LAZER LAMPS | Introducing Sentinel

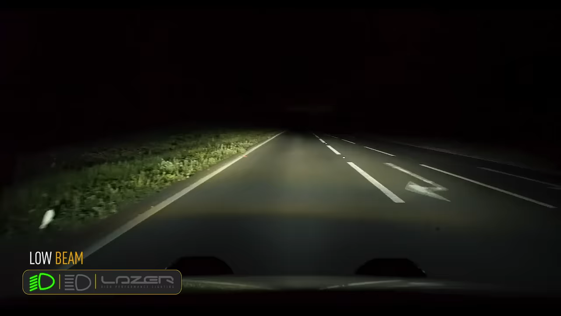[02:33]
The beam pattern itself can be best described as a wide beam pattern. Both standard and elite lights have a 52 degrees spread of light, which in itself is incredible, but then take into account that you're still getting really good distance illumination as well. It's a really powerful combination and a really good light that's optimised for everyday road use.